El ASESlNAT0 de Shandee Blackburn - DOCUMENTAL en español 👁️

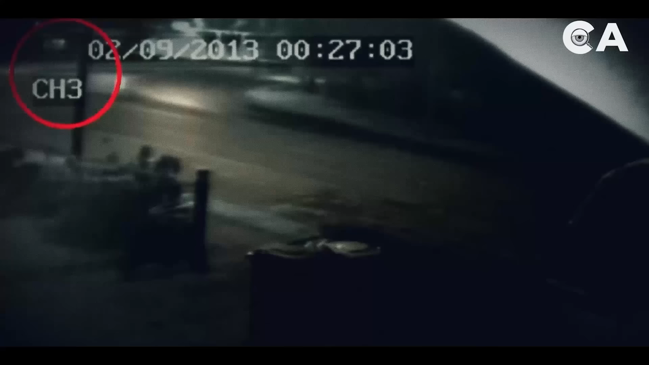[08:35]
Esa misma figura se observó posteriormente corriendo hasta donde inició el ataque a Shandy.
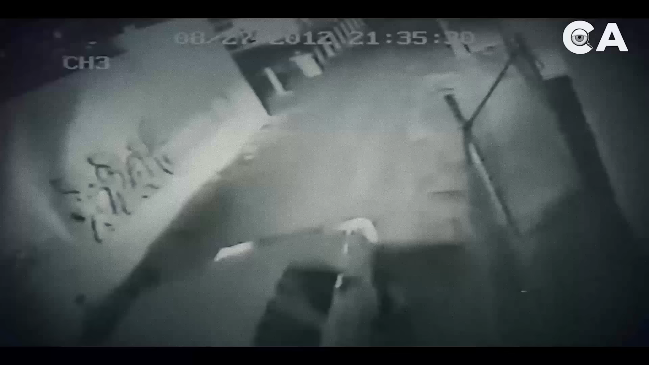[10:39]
El automóvil de Young fue captado por una cámara de seguridad cerca del lugar donde mataron a Shandy.